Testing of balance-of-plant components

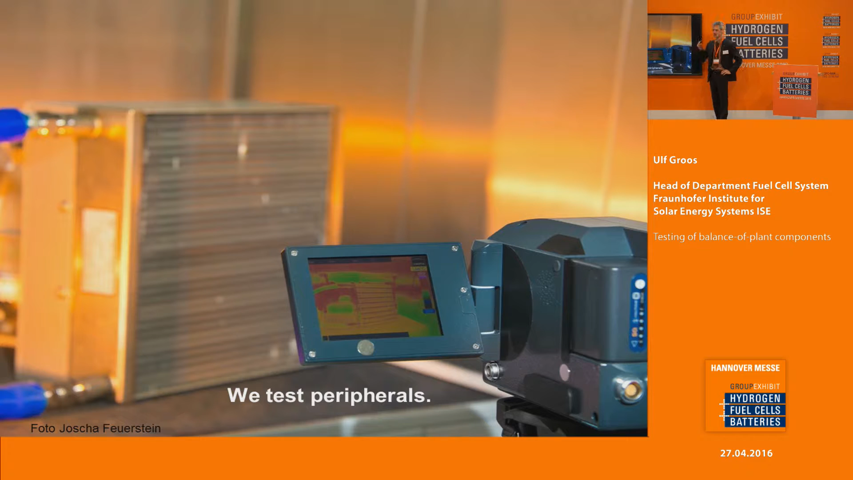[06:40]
You know, if you reduce the pressure very much, the component might be very, very cold, and to identify if there are some, if somewhere could occur freezing, then this infrared camera might help.